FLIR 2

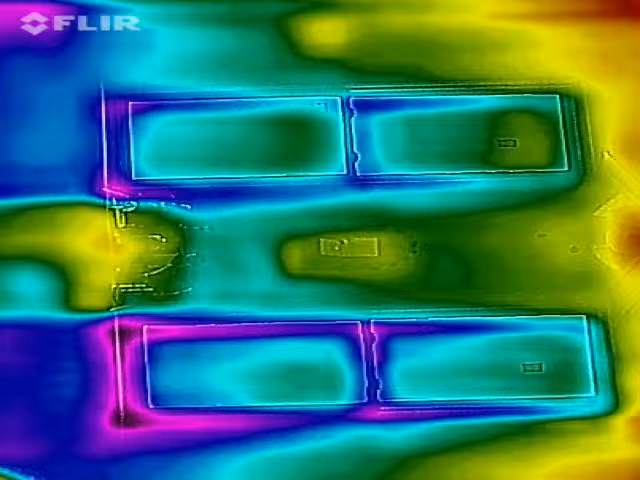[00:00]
So here's another example. Here's two in the living room that have been replaced with the Anderson Renewal by Anderson windows. And then what we'll do is go look at the front door.
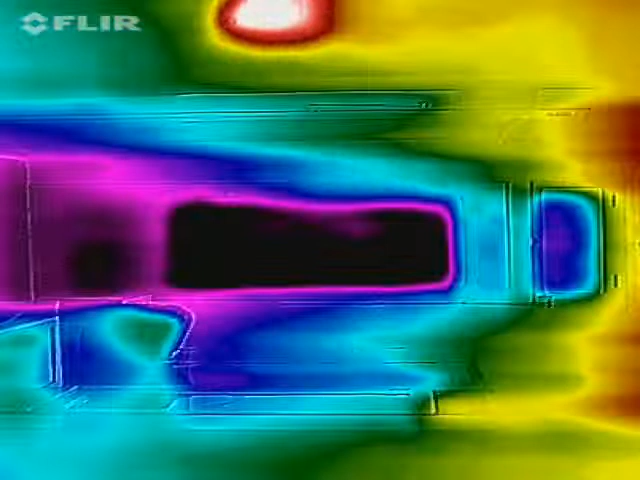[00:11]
See the difference with all that pink and purple coming in? That's the cold air.
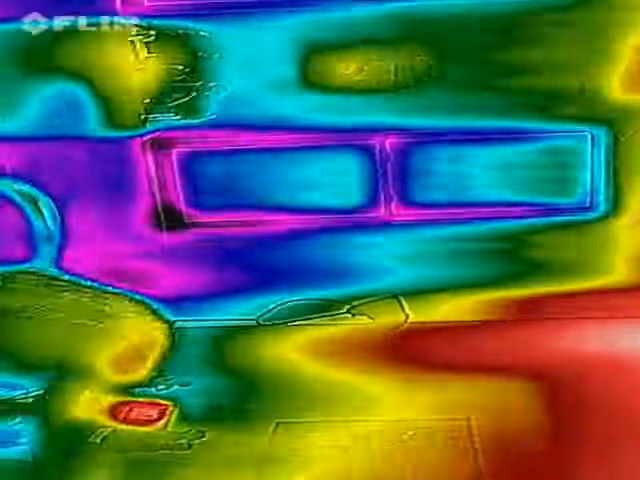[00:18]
And again we have about a 10 degree differential.